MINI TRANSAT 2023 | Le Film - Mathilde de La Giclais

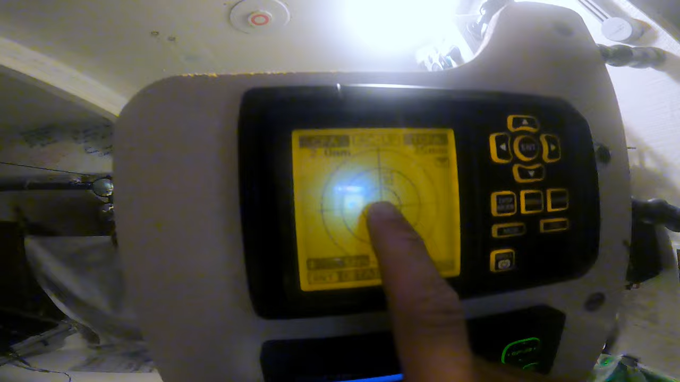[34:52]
Ça fait 8 jours, j'ai parlé à personne. Et je me suis dit, bon bah c'est bon, visiblement je suis sur la bonne route parce que je croise des copains quoi.